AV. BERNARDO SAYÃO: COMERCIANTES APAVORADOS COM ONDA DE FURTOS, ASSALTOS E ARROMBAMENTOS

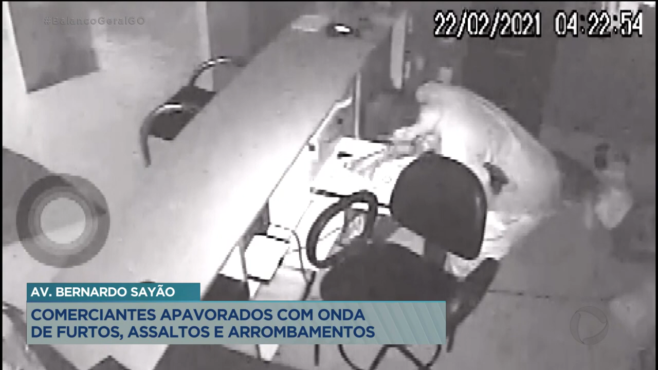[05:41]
Nessa outra loja, o ladrão entrou por volta das quatro da manhã. Veja que ele revirou gavetas, mexeu em papéis, abriu armários e pegou os celulares da loja. As fotos mostram que ele subiu as escadas em busca de mais objetos de valor.